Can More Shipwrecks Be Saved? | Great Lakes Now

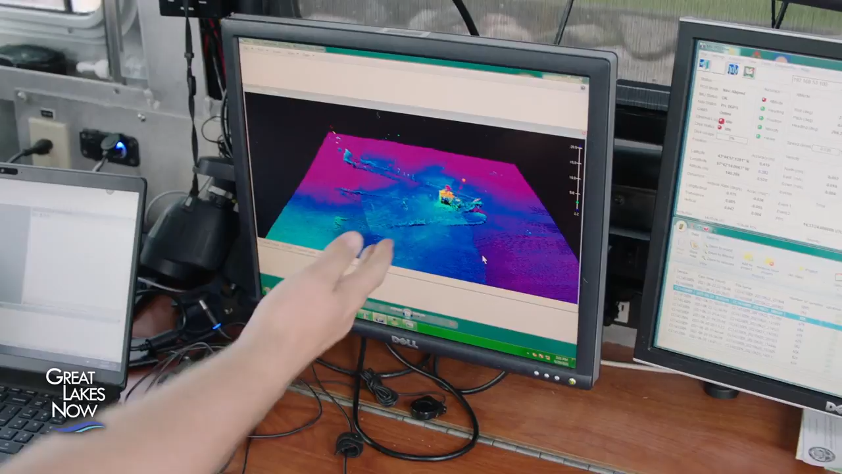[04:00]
And it's really the first time we've had a detailed look at the lake bed here in the marine sanctuaries.
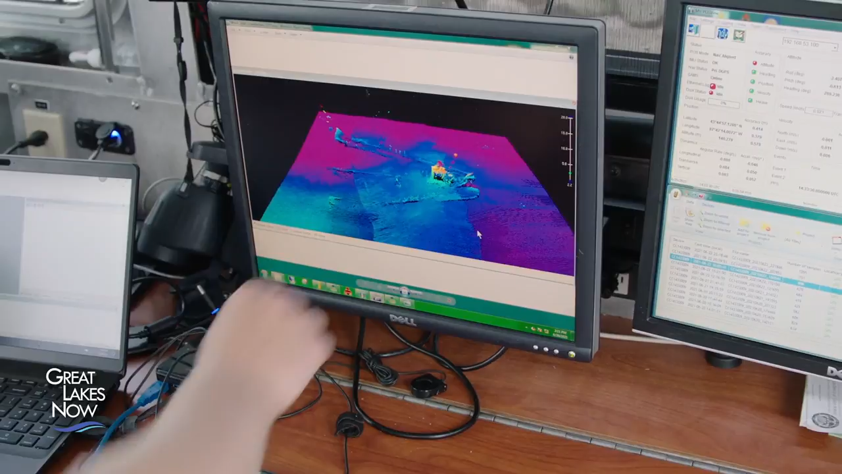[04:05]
This is a wreck symbol. There's a wreck that we put in the chart here.